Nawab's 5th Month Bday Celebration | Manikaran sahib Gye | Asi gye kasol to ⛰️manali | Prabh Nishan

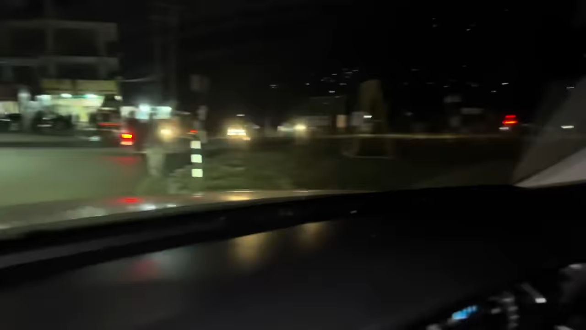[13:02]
ਤੁਹਾਡੇ ਸਾਹਮਣੇ ਮਨਾਲੀ ਨੂੰ ਜਾਂਦਾ ਹੈ ਮੇਰੇ ਵੀਰਿਓ ਤੇ
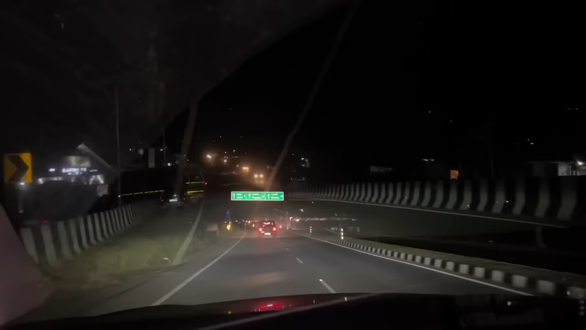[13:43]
ਲੋ ਵੀ ਸੱਜਣੋ 8 ਕਿਲੋਮੀਟਰ ਕੁੱਲੂ ਤੇ 48
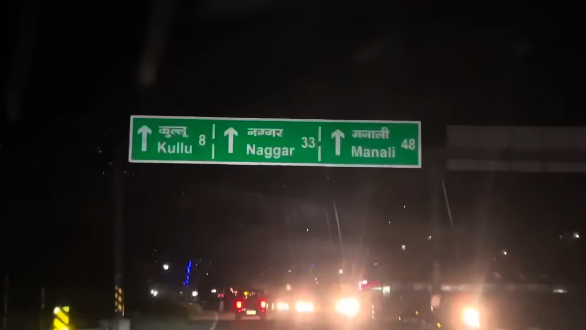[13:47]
ਕਿਲੋਮੀਟਰ ਮਨਾਲੀ ਤੇ ਪਹਿਲਾਂ ਆਪਾਂ ਕੁੱਲੂ ਰੁਕਾਂਗੇ ਕੁੱਲੂ ਆਰਾਮ ਨਾਲ ਰੋਕ ਕੇ ਡਿਨਰ ਡਿਨਰ ਕਰਾਂਗੇ ਤੇ ਫੇਰ ਜਾਵਾਂਗੇ ਆਪਾਂ ਮਨਾਲੀ ਨੂੰ
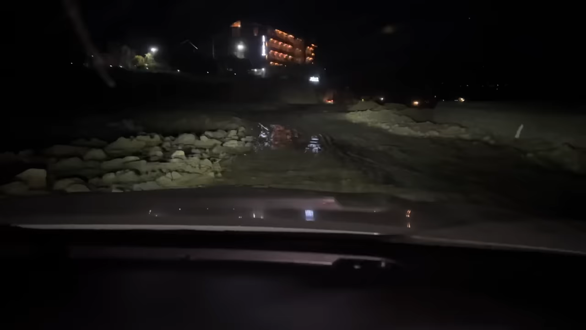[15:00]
ਉਹਦੇ ਬਾਹਰ ਹੀ ਵੇਖੀ ਜਾਂਦਾ ਆਹ ਥੋੜ੍ਹਾ ਥੋੜ੍ਹਾ ਰੋਡ ਇੱਥੇ ਮਨਾਲੀ ਜਾਂਦੇ ਇੰਨਾ ਕਿ ਟੁੱਟਾ ਆ ਬਾਹਲਾ ਜ਼ਿਆਦਾ ਤਾਂ ਅਜੇ ਤੱਕ ਵੇਖਿਆ ਨਹੀਂ ਬਾਕੀ ਅੱਗੇ ਜਾ ਕੇ ਚੈੱਕ ਕਰਦੇ ਹਾਂ
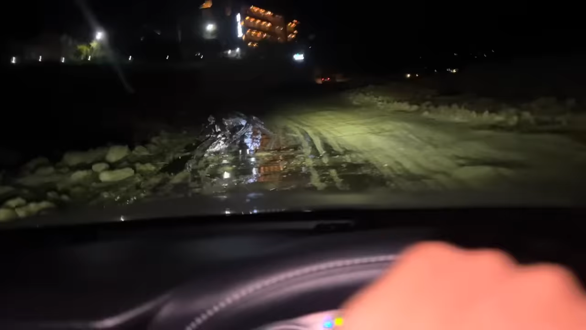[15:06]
ਹਾਂਜੀ ਹਾਂਜੀ ਨਵਾਬ ਸਾਹਿਬ ਦੱਸਤਾ ਉਹ ਵੀ ਕਹਿੰਦਾ ਦੱਸ ਦਿਓ ਅਪਡੇਟ ਦੇ ਦਿਓ ਲਓ ਵੀ ਸੱਜਣੋ ਰੋਡ ਵਾਹਵਾ ਹੀ ਟੁੱਟਾ ਆ ਜਿਵੇਂ ਕਿ ਤੁਸੀਂ
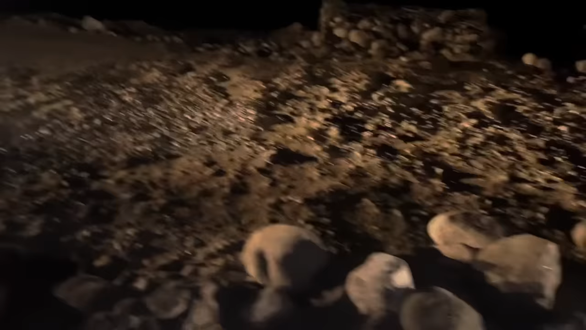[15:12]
ਵੇਖ ਸਕਦੇ ਜੇ ਅਤੇ ਨਹੀਂ ਤਾਂ ਮਨਾਲੀ ਦਾ ਰੋਡ ਤਾਂ ਬਹੁਤ ਜ਼ਿਆਦਾ ਘੈਂਟ ਆਣਾ ਨਹੀਂ ਤਾਂ ਅੱਗੇ ਮੈਂ ਪਹਿਲਾਂ ਕਹਿੰਦਾ ਹੁੰਦਾ ਕਿ
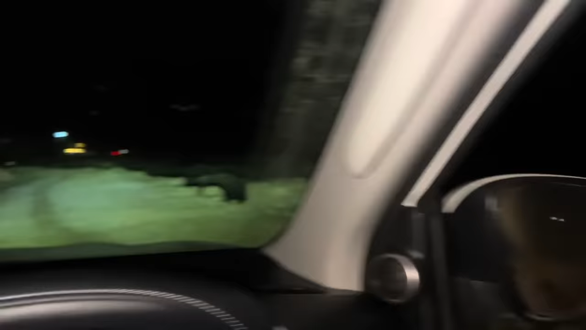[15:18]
ਆਹ ਰੋਡ ਬਹੁਤ ਵਧੀਆ ਆਣਾ ਅਤੇ ਉਨਾ ਹੀ ਟੁੱਟਾ ਨਿਕਲਿਆ A few moments later ਲੋ ਵੀ ਸੱਜਣੋ